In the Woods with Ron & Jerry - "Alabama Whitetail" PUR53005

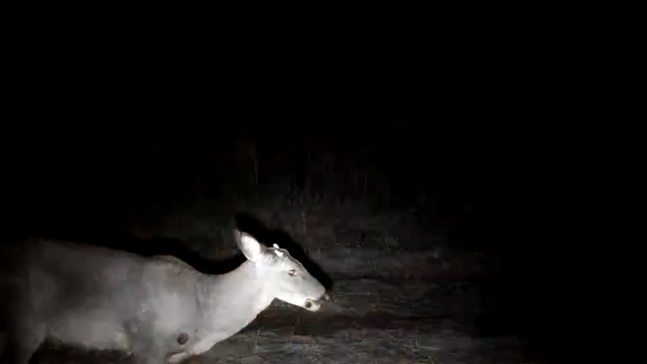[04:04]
This is that really, really, that's an old. That's stuff. That old buck, yeah. I've never seen a spike that is that old. Yeah, that's an old deer, boy. Right. This is the one that Mitch named Neptune. Oh, yeah, he called it. He has got to go. Boy, yeah, look at that thing. That's just man, this is an old timer, too.
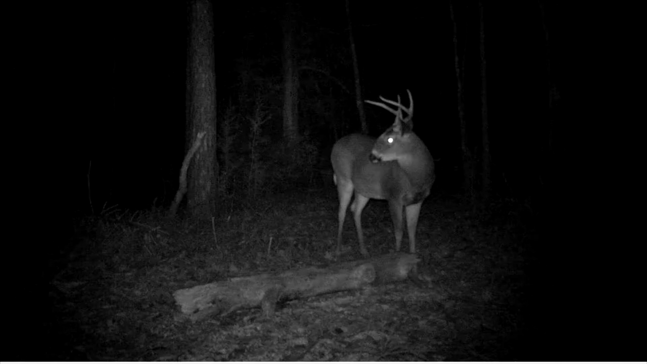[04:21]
Yeah, I think they call that one the Roman, huh? Do you suppose that's genetics, or do you think that might be? I think he might have got injured in a fight or something. It looks like his nose is all swollen.